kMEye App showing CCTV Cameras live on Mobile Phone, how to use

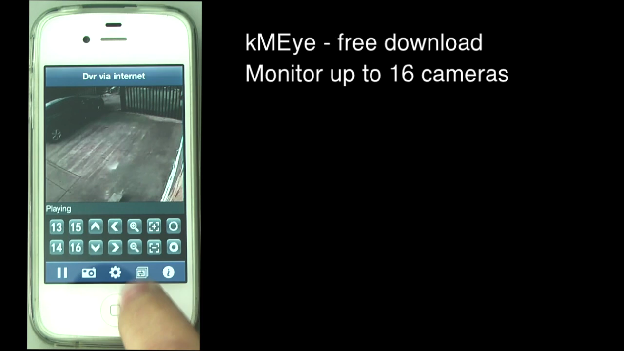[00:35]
So up to 16 cameras with this app. The next controls are up, down, left, right for the pan, tilt, zoom, zoom controls, focus controls, and iris controls.